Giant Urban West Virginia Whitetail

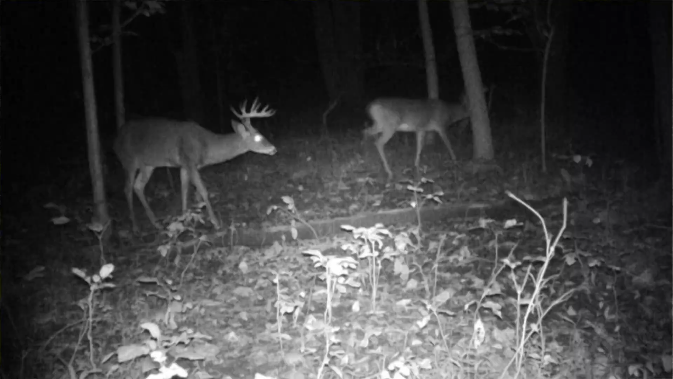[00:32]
4 years ago, he was a Bascarac 9-point, and his G2 is literally laid back. And he's been like that since he was a little 9-point 4 years ago. And every year, I just continue to watch him get bigger and bigger, and pounding the minerals in him, especially these last 2 years.